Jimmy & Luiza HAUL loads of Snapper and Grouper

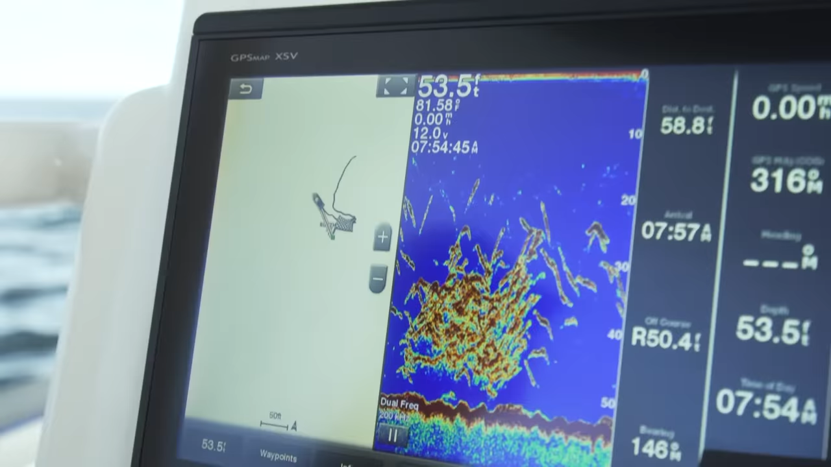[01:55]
On screen: depth 53.5 ft
About 58 feet of water. We're trying to get some red snapper. It looks like that's what we have.